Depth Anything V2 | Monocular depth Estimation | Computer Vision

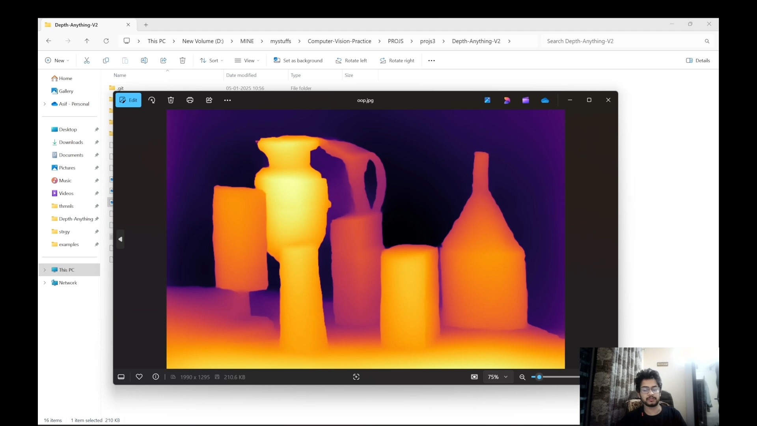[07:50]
So this model will give you relative depth which means that it will give you some color coding. It will give you a different shades with which you can determine whether which object is nearer and which object seems farther. But it doesn't give you the exact distance of the object from the camera. So for that we need to use a metric depth model.
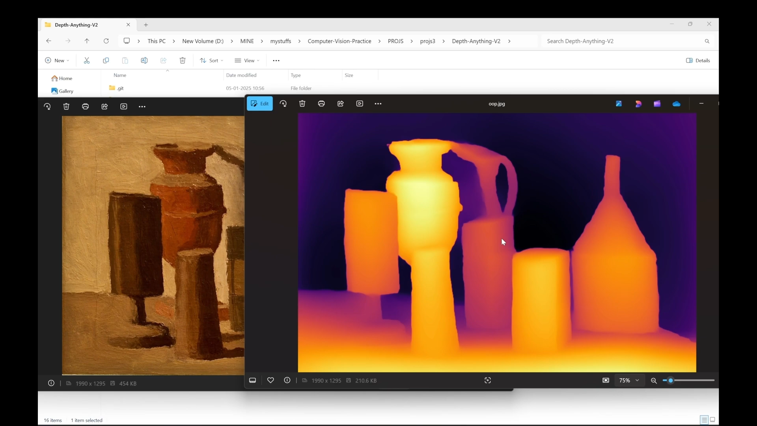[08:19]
You need to go into this metric depth section.